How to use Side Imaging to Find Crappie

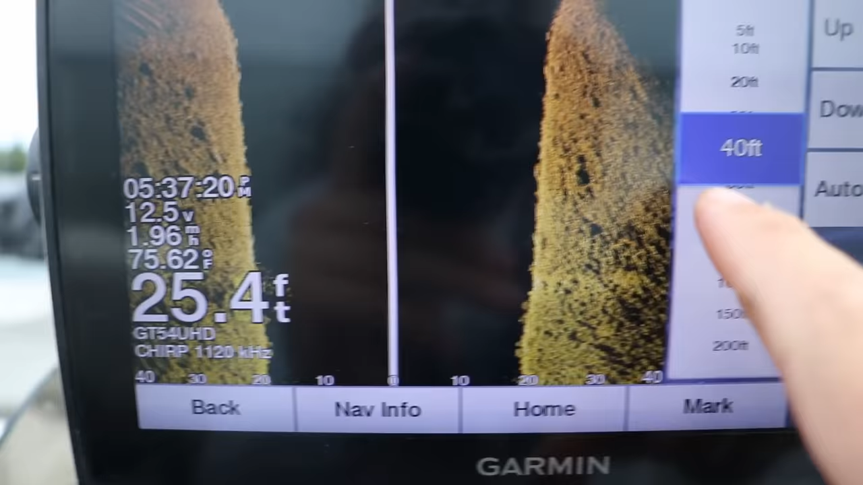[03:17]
On screen: depth 25.4 ft, water 75.62°F
When I'm using side imaging, right now you can see I have it on 40 feet left and right of the boat.
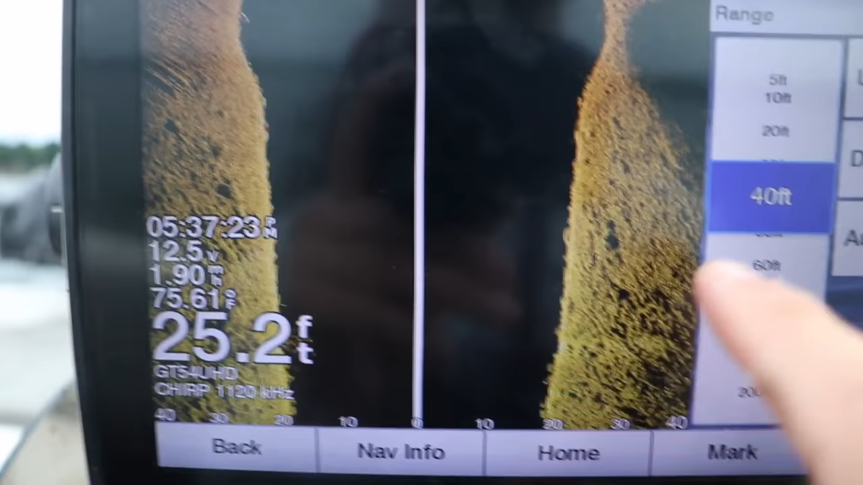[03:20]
On screen: depth 25.2 ft
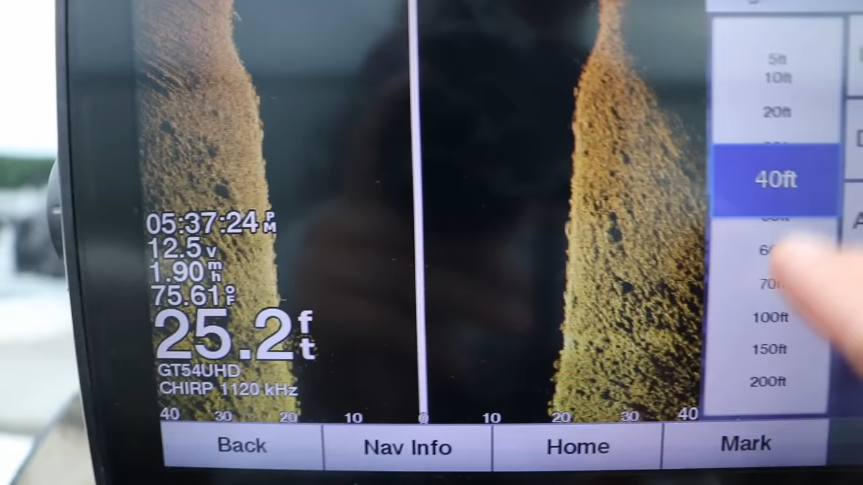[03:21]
On screen: depth 25.2 ft, water 75.61°F
I've seen guys that fish for walleye or bass,
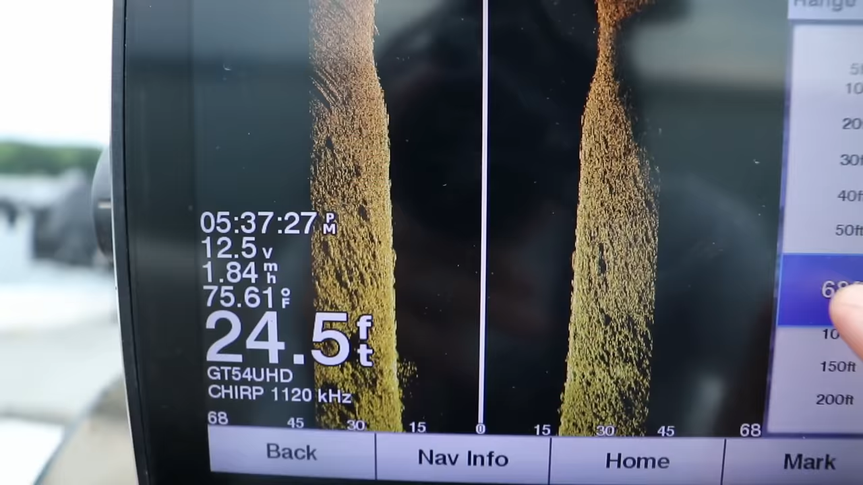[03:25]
On screen: depth 24.5 ft, water 75.61°F
they probably go all the way out to maybe 70 feet or so, and they'll feel pretty comfortable with that.
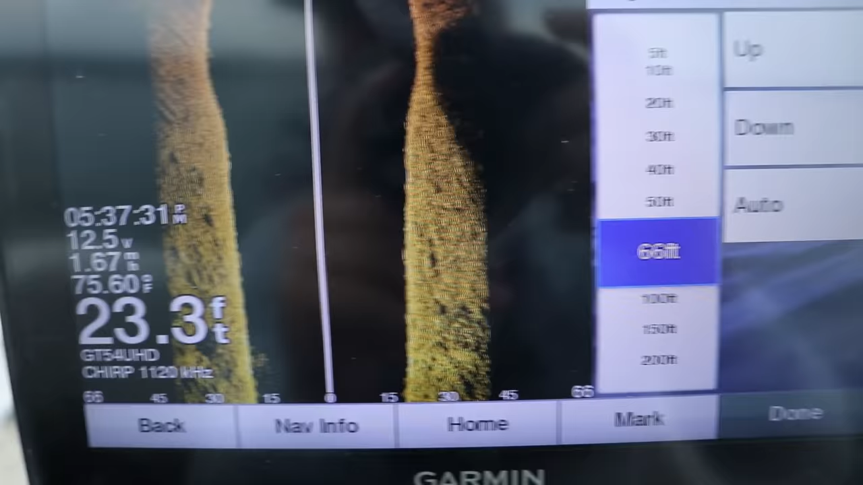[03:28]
On screen: depth 23.3 ft
You can actually see those schools of those bigger fish.
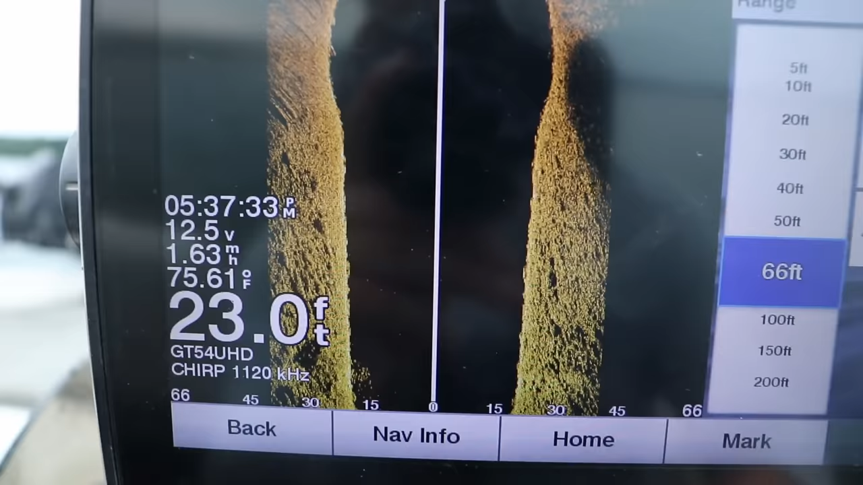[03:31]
On screen: depth 23.0 ft, water 75.61°F
And if I'm looking for pieces of cover like brush piles, I might go all the way out to 70 feet left and right.
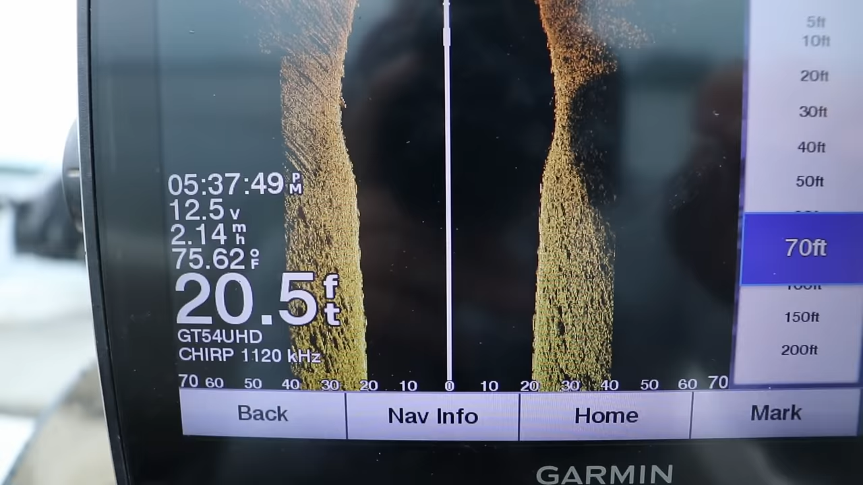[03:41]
On screen: depth 20.5 ft, water 75.62°F
if a weed line or a brush pile actually has crappie on it,
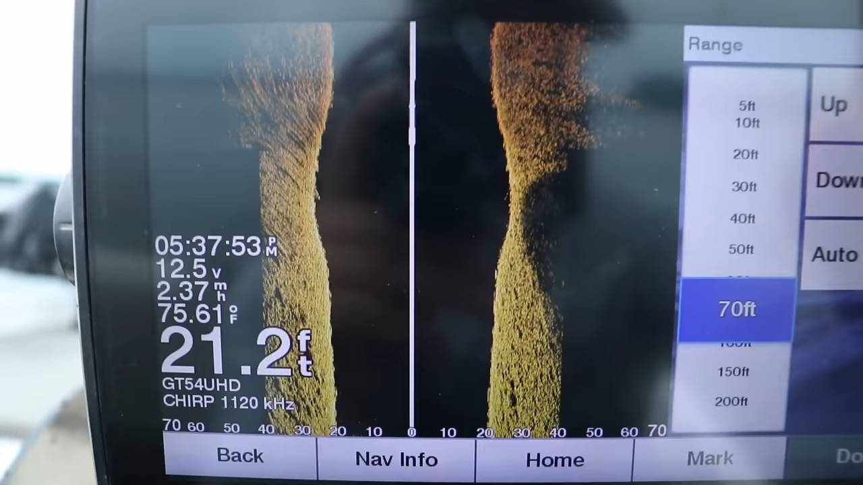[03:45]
On screen: depth 21.2 ft, water 75.61°F
I'm gonna bring this all the way back down to about 40 feet left and right.
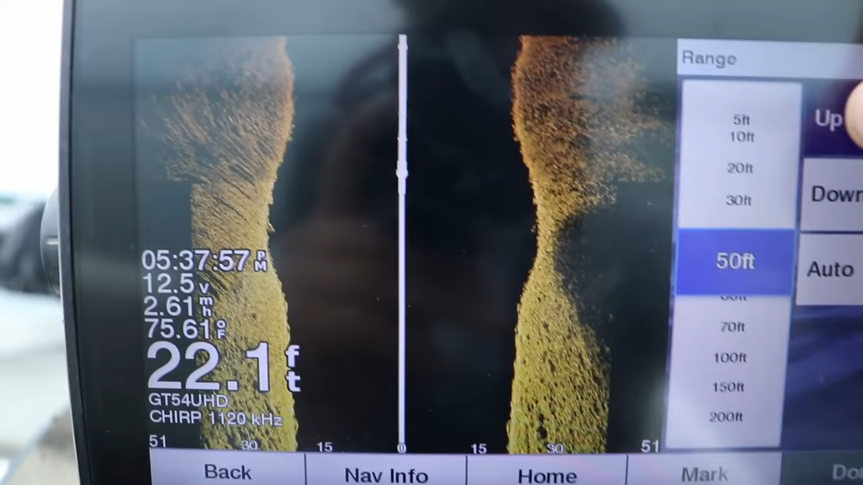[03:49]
On screen: depth 22.1 ft, water 75.61°F
40 to 50 feet left and right, that's where I think this is probably the best.
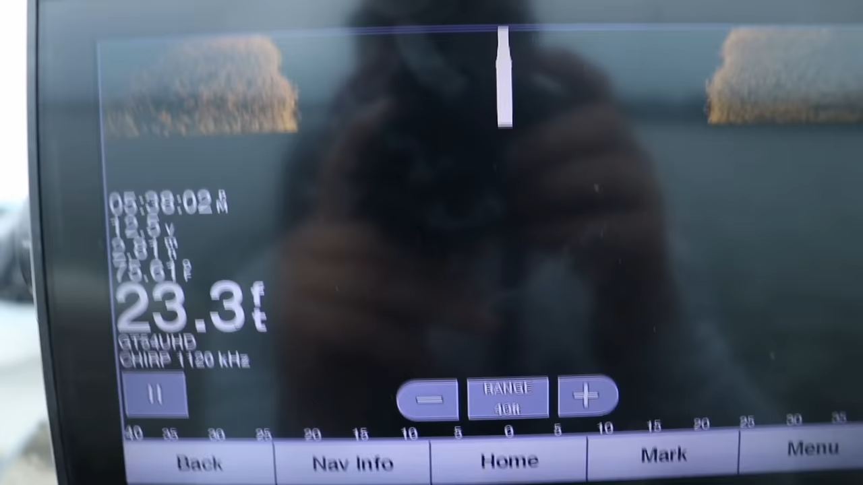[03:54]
On screen: depth 23.3 ft
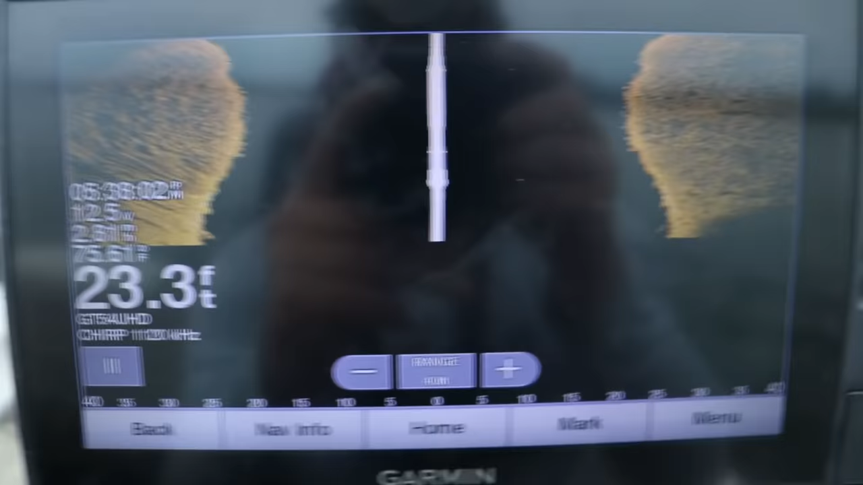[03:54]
On screen: depth 23.3 ft
And it doesn't matter what sonar unit you have, whether it's a Garmin, Humminbird,
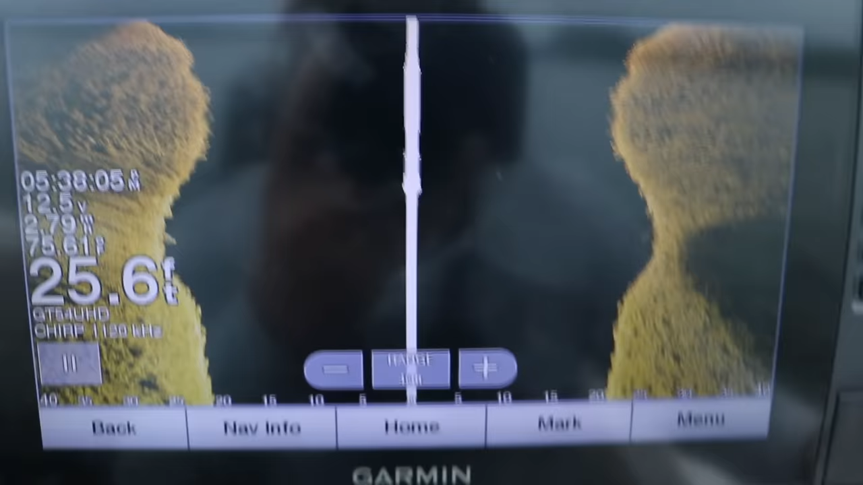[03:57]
On screen: depth 25.6 ft
Lowrance, I like running 40 feet left and right.
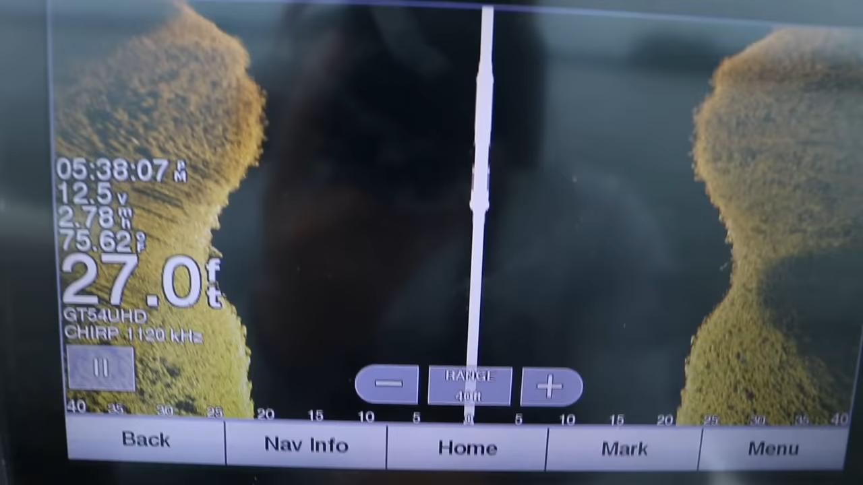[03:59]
On screen: depth 27.0 ft, water 75.62°F
And here's why.
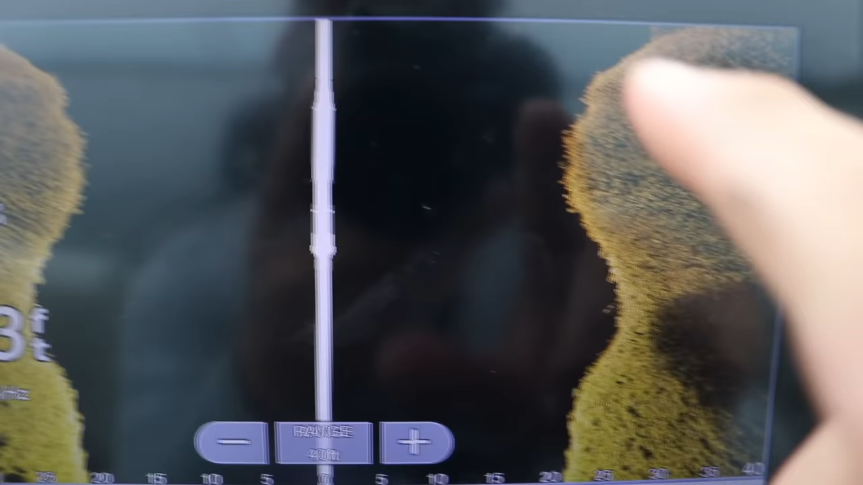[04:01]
I got fish coming up right here. These are bait fish, actually.
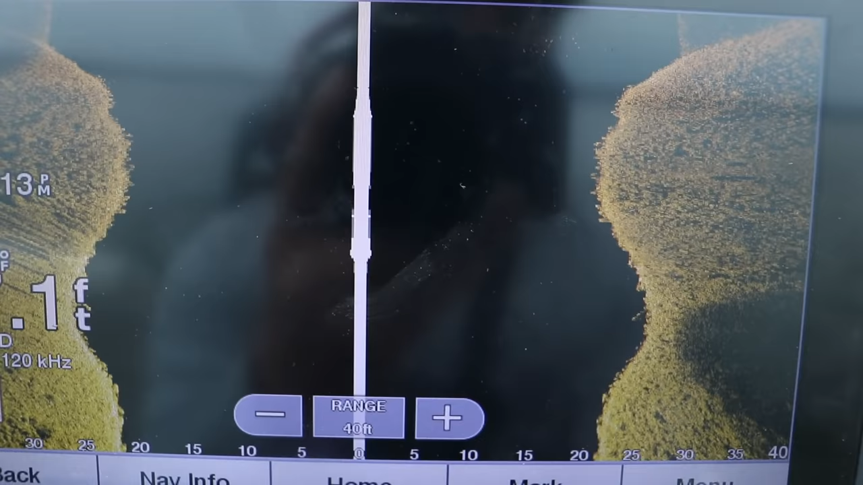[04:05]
I don't think those are crappie.
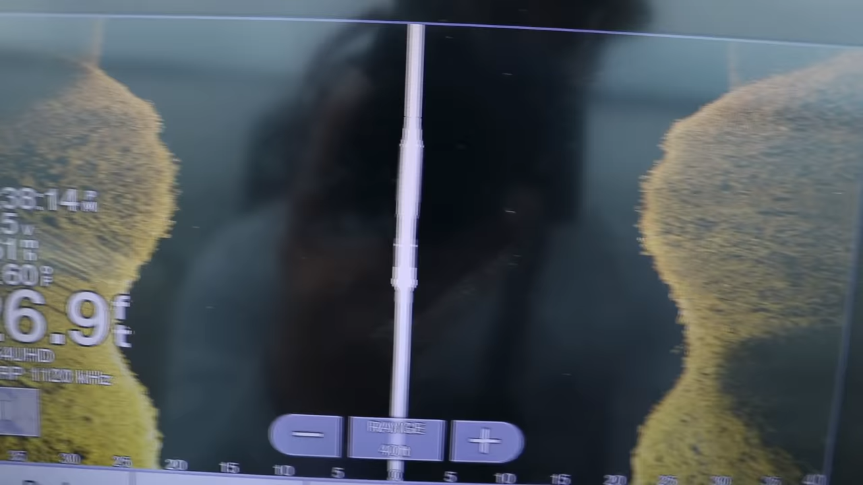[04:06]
This rock pile drops off, there's a school of bait fish of some kind right there.